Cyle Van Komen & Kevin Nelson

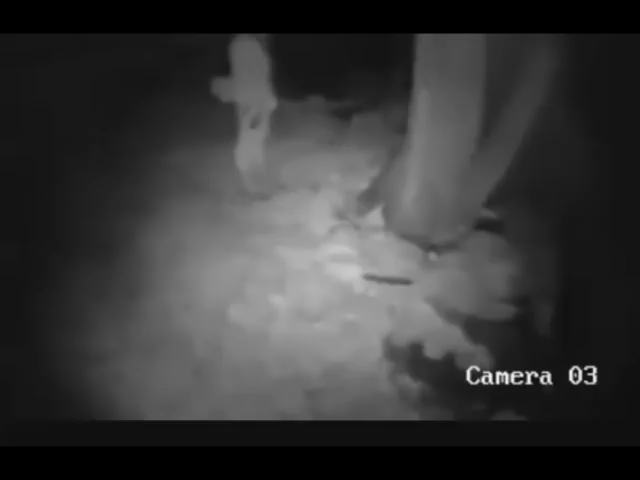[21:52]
and where he, along with two other men, had been shot. The figures seen in the footage had undoubtedly been involved in the violent shooting,
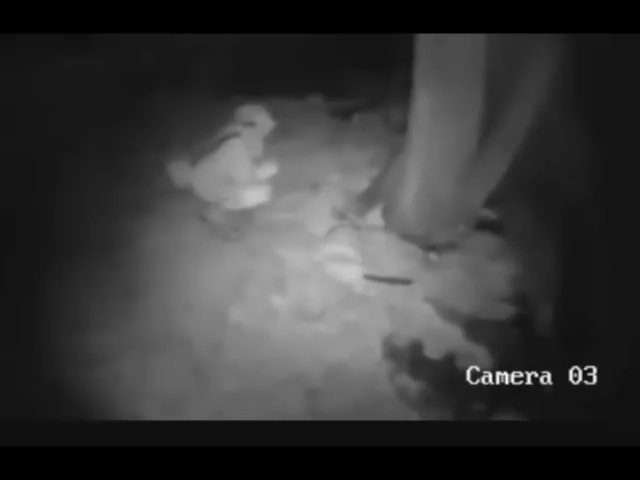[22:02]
as they were recorded observing the crime scene for several minutes and then lurking just outside of the house with firearms. Unfortunately, all of the footage was recorded in night vision, so it was lacking in significant detail. However, this footage provided an intriguing set of clues for investigators to follow. I'll now go over the three clips in as much detail as I can, based on what's been publicly released thus far. The first video clip shows three masked figures observing the house from a distance, near a tree in the backyard.
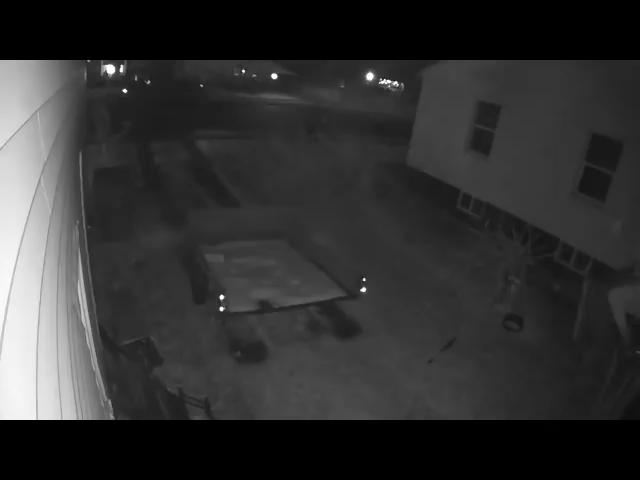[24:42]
a backyard near the crime scene. This is the individual that is seen in both video clips, the slim figure wearing a light-colored jacket and light pants with a book bag. He, I assume, is seen jumping over a fence and landing in the snowy driveway, where he lingers for a minute or so. Their mask is on top of their head, but the video is too low-definition to make out any of their features. As this individual stands in the driveway, they seem to be placing a handgun or other small item into their bag, which is slung around their shoulders.